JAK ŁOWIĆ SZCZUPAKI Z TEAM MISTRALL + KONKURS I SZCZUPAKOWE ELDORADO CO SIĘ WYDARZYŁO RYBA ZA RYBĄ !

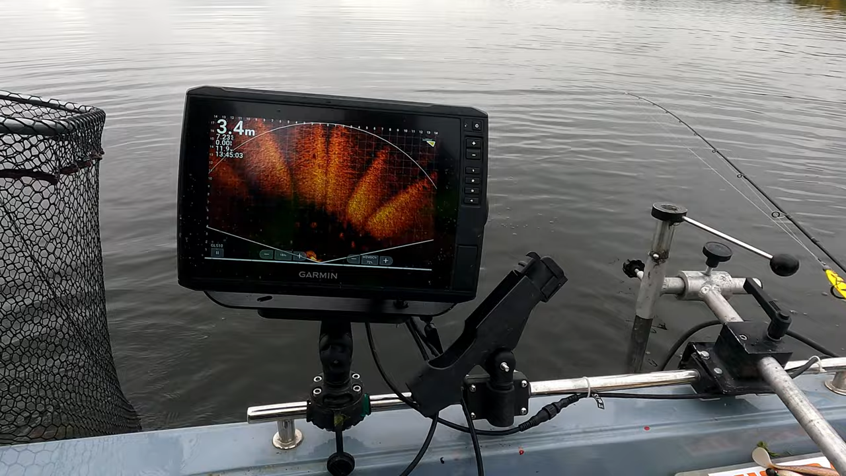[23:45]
On screen: depth 3.4 m
Zobaczcie, no. Ile tu jest paju. No, rewelacja.
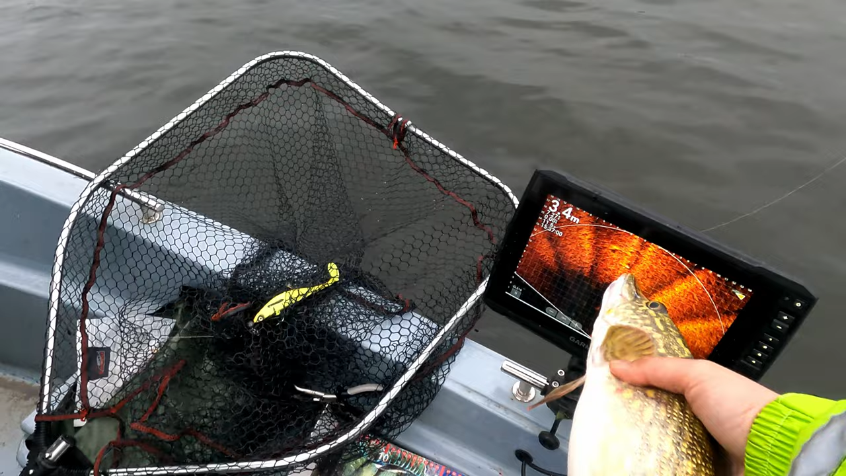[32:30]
On screen: depth 3.4 m
No zobaczcie, tu i tu jest kolejny, patrzcie, tu mam pokaż szczupakiem. Tu jest. Wracaj, gdzie wariacie.